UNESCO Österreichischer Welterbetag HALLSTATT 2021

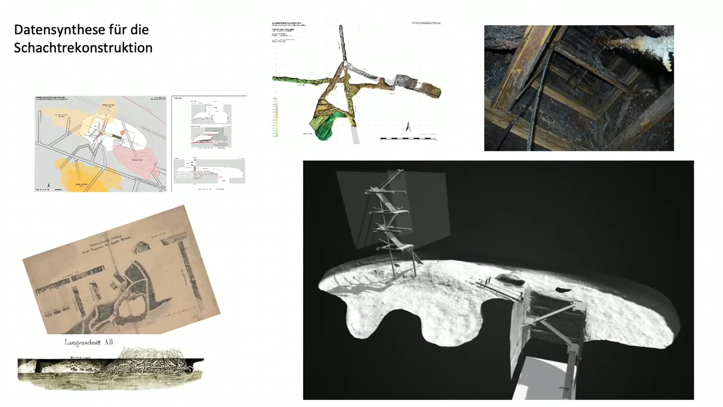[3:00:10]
mit Leben gefüllt, und da wird sehr viel mehr Information benötigt, sehr viel größeres Detail muss hier dargestellt werden, und um hier möglichst auf dem Boden der Tatsachen, auf dem Boden der Fakten zu bleiben, haben wir eben versucht, so viel Informationen wie möglich dort zusammenzunehmen und dort zu rekonstruieren.